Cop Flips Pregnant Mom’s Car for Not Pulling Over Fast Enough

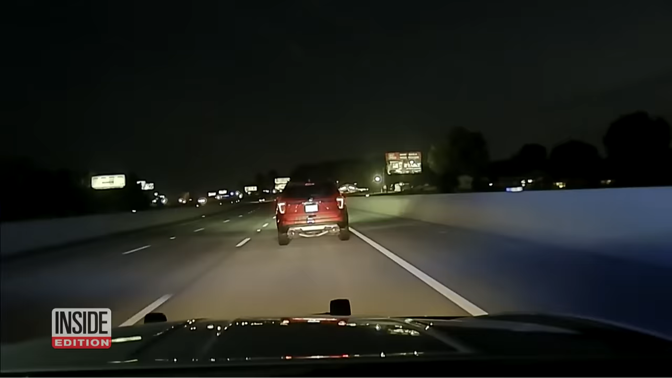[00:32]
But the state trooper rams the car's rear bumper to make her stop. The car spins out of control across the highway, hits a wall and flips over. They rolled over. Give me a miss.